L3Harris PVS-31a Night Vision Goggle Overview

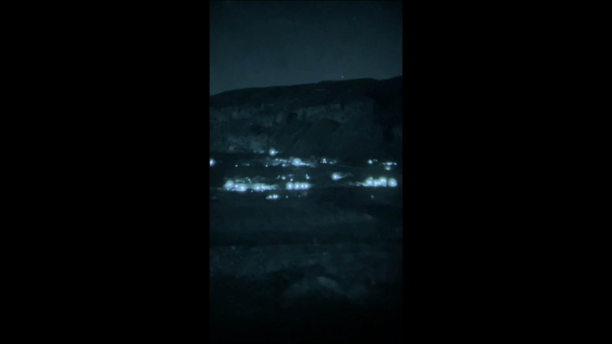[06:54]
that's super important your eye is when you're blasting light into your eye it's going to fatigue faster so the brighter the light that you're brass